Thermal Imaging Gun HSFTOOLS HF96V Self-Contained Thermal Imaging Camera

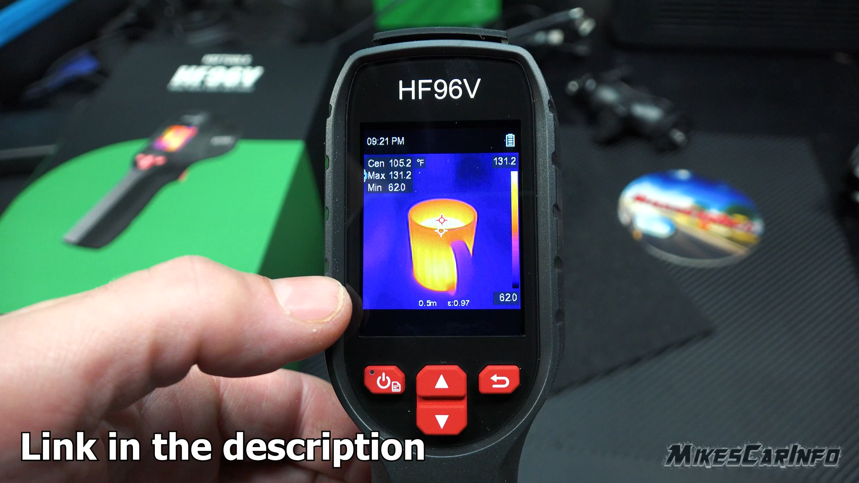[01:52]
On screen: spot 105.2°F
It has the time There's the battery level Here at the bottom is the emissivity settings This could help out with you know reminding you to set it depending on what you're looking at And then you have the sensor temperature maximum temperature and minimum temperature and I you can set it in a Fahrenheit or Celsius and then you have this little bar right there showing you the temperature range and
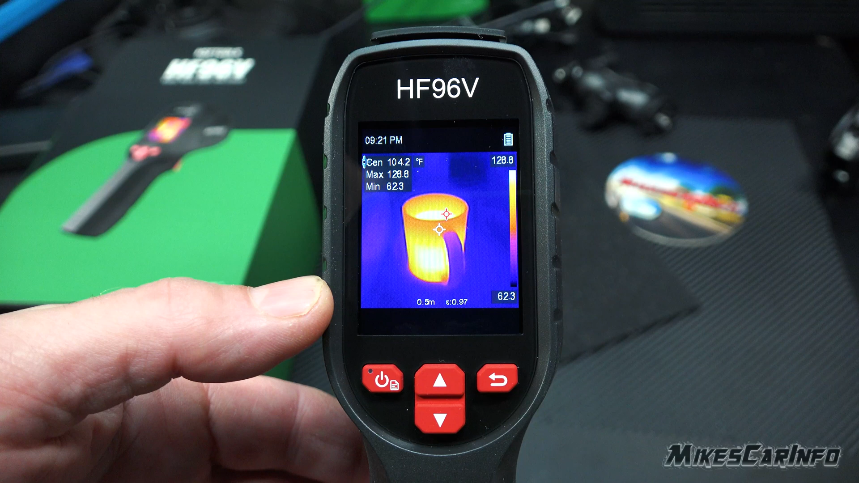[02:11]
On screen: max 128.8°F, min 62.3°F, scale top 128.8°F, scale bottom 62.3°F
and It'll calibrate every once in a while so you can see it you know kind of like freeze for a second recalibrate and then continue So we press this button here Without long pressing it long pressing it will turn it off But press it briefly
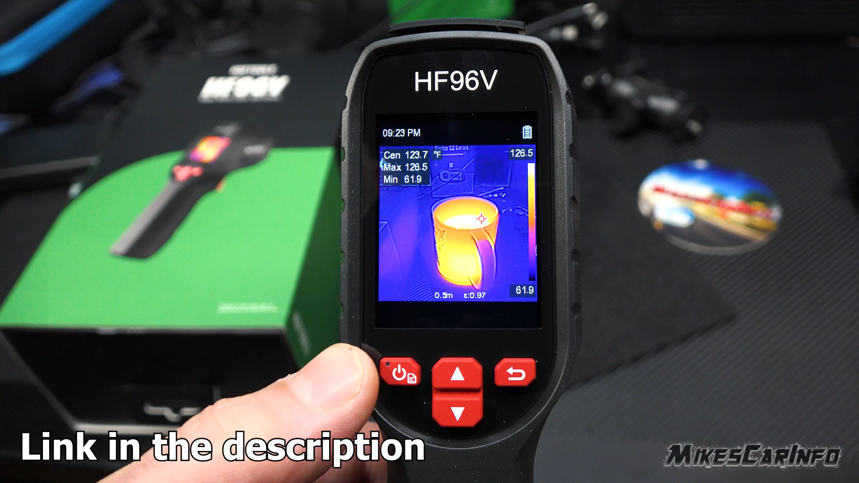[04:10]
so now we have the parallax looks halfway decent right now because basically
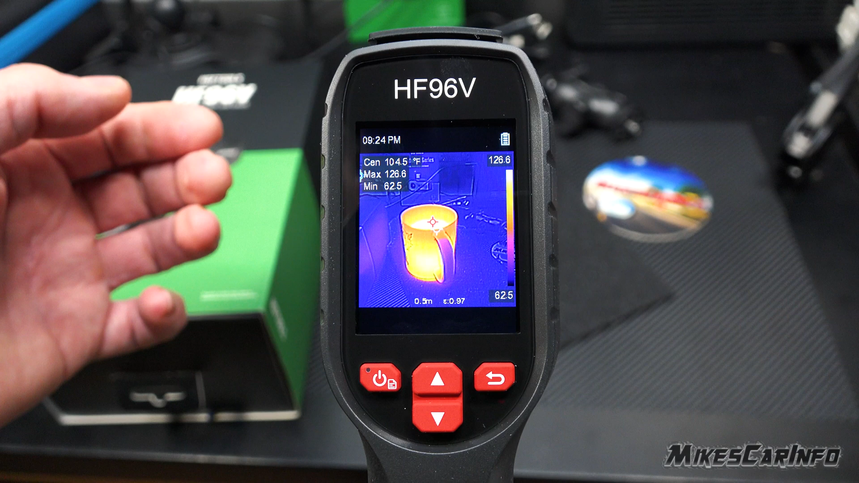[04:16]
it has the The details of the image the regular camera and The thermal imaging together so you get a little bit of better context
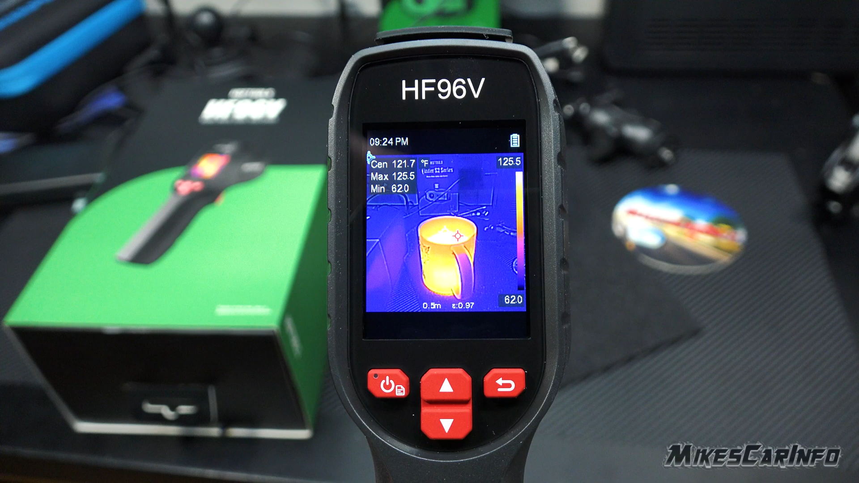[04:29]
Sometimes when you were to you know look at a thermal imaging depending on the context, you know Depending on what you're looking at sometimes kind of hard to make out what you're actually looking at So having that overlaps overlap that fusion of both images
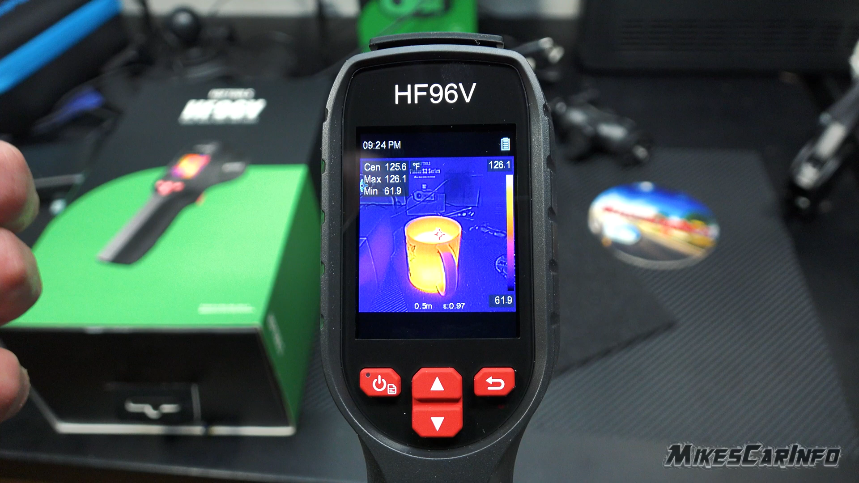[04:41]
together Can be useful when you take a picture and taking a picture you just pull on the trigger here and Hold it there'll be a laser light that pops out and
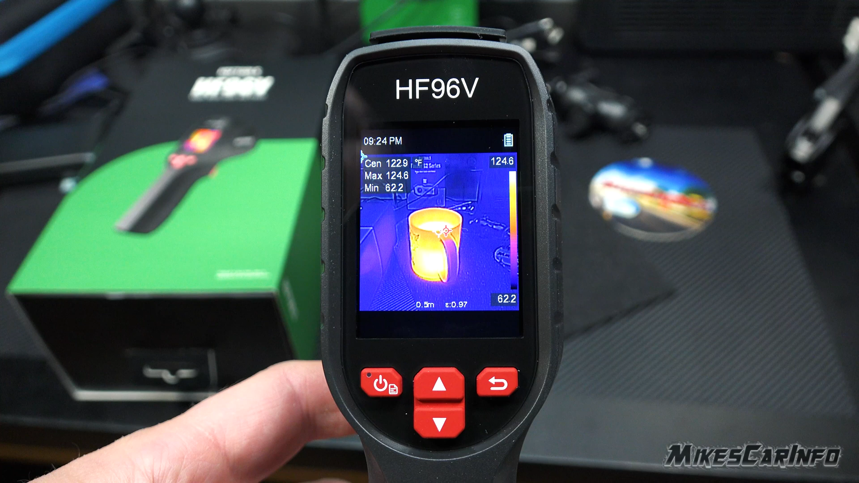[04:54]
Once you aim it the way you want you let go and that's where it takes the picture All right, so now we go back into the menu
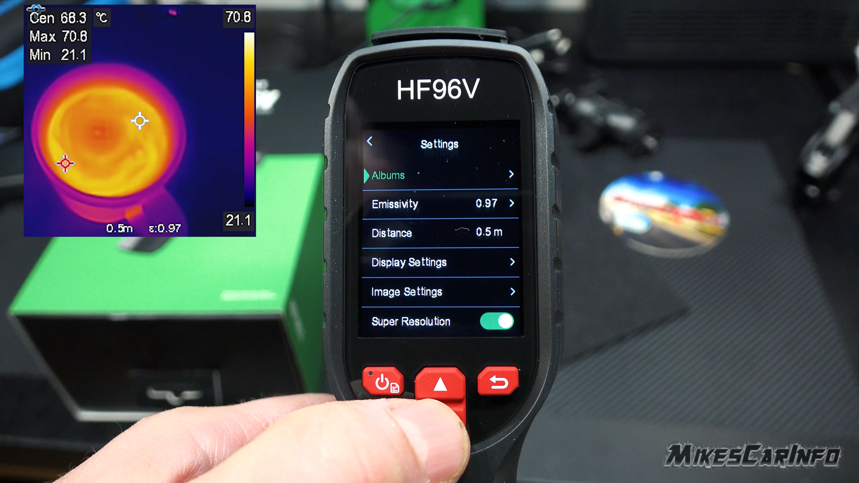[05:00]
On screen: spot 68.3°C
Go to the image settings and Let's say the overlap of those two images weren't correct.
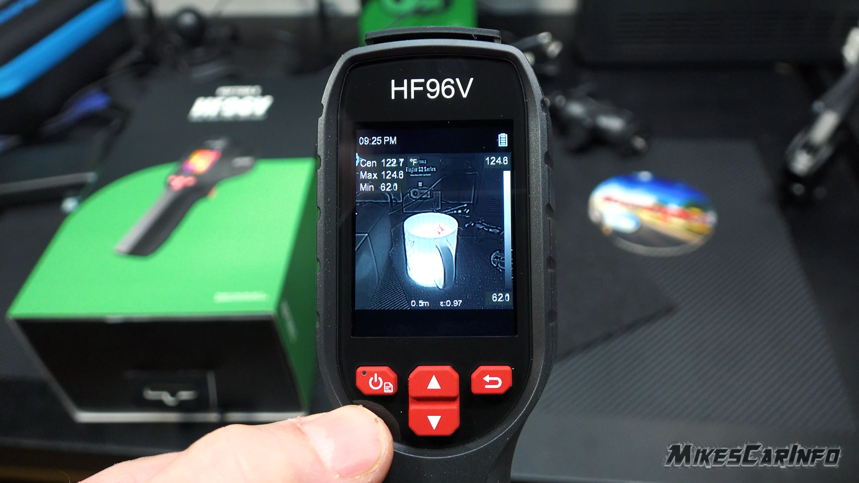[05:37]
And so this is very common view on thermal imaging systems Let's go back. Let's go into there Let's go back to pallets
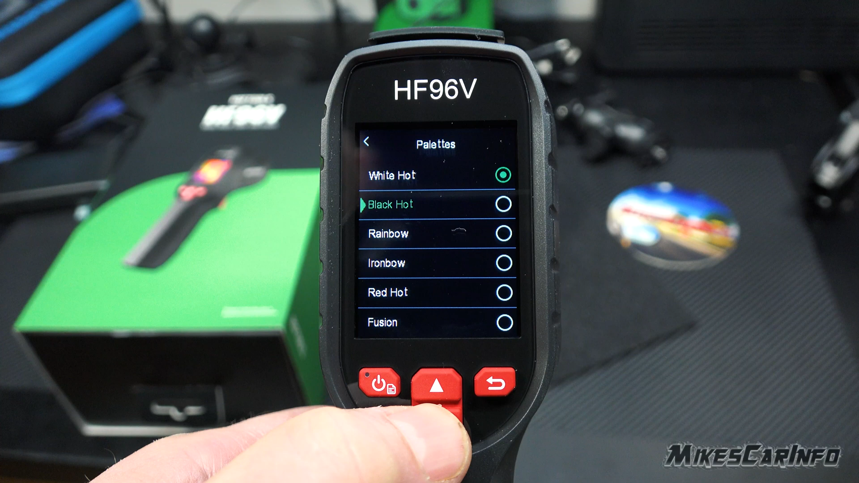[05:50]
And let's go to we before we're on iron bow let's go to red hot That's another one.
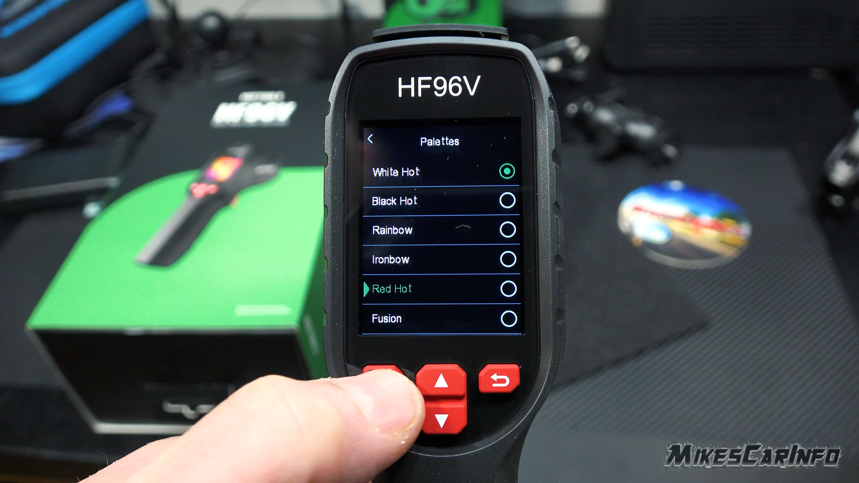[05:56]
That's pretty good. Let's go back out.
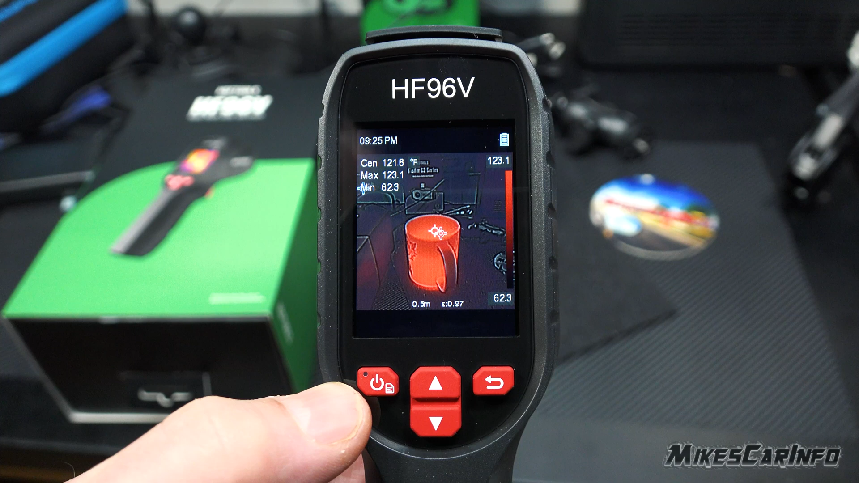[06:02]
So everything this high is red, which is fairly intuitive so yeah, you can choose the view that you want and